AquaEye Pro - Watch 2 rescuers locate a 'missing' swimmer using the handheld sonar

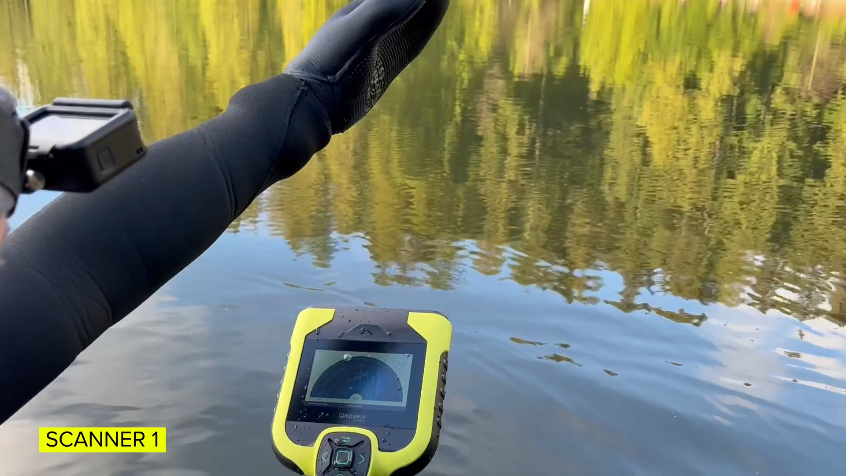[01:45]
Since those are O's and low probability I'm going to continue on my planned search pattern.
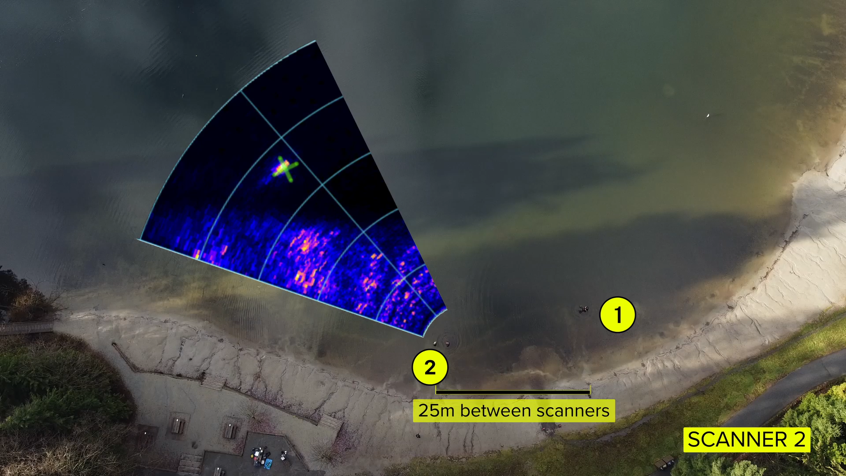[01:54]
Scanning the whole shoreline here, filling in my feedback bar. I'm going to try and do a 180 degree scan.
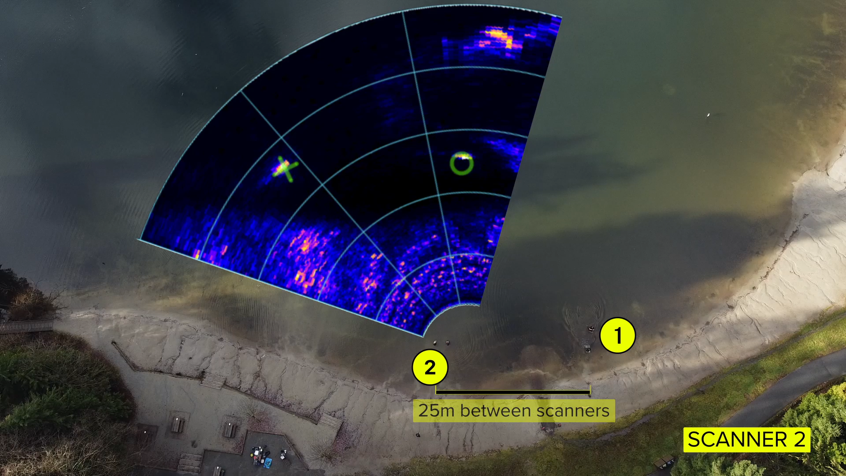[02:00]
Might be a little shorter if I can get the whole shoreline in, in less than that. Pretty clean echo return.
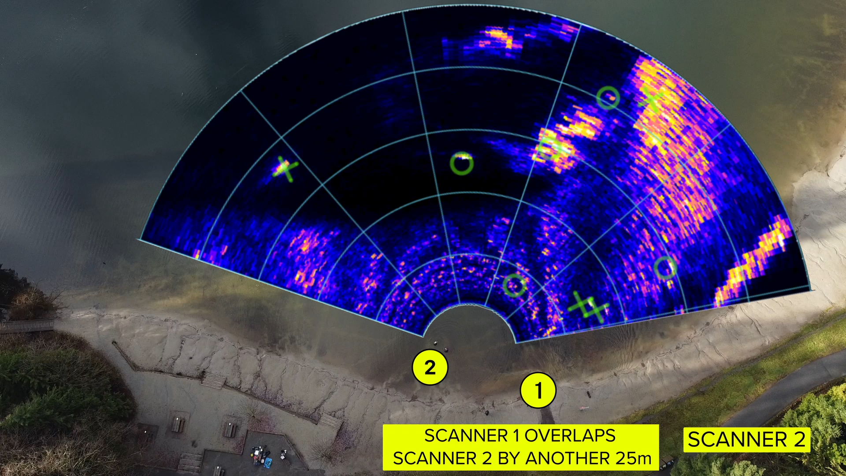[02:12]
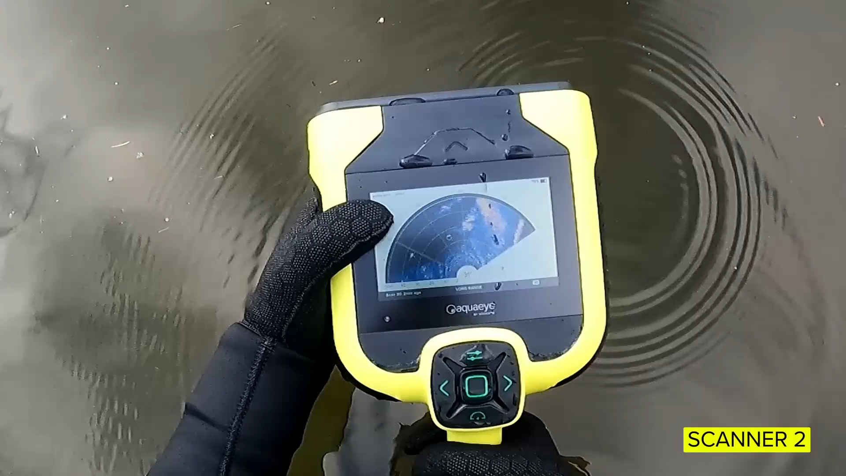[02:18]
So at about 38 meters in this direction I have an X straight in front of me.
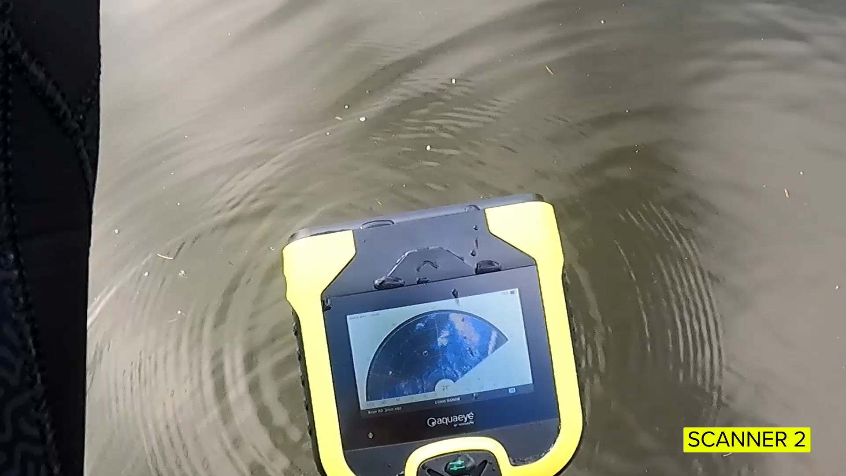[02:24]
I've also found several O's which are lower priority since I already found that first X. There's another X located about 45 meters to my right, aligning with a post visible above the water. So I've concluded that this is a lower probability target. Towards the end of the scan I've identified two more X's, one being the other scanner and the other one is the person filming them.
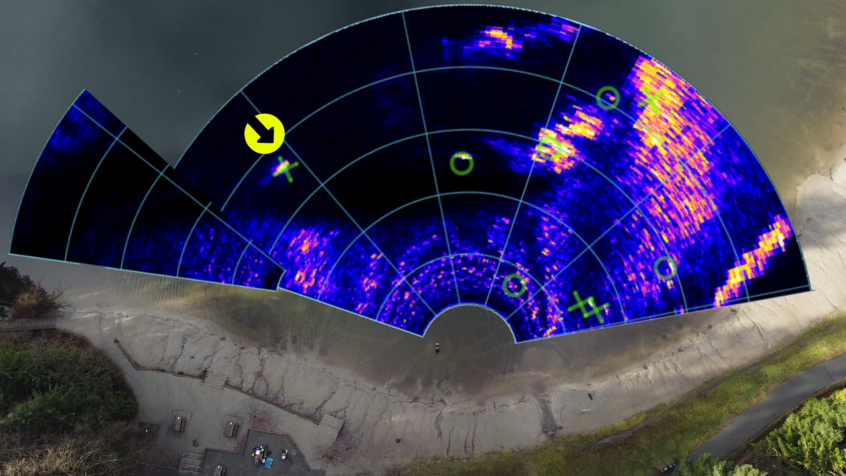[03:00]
So based on that I can conclude that the diver is most likely that first X located at the 38 meters directly in front of me.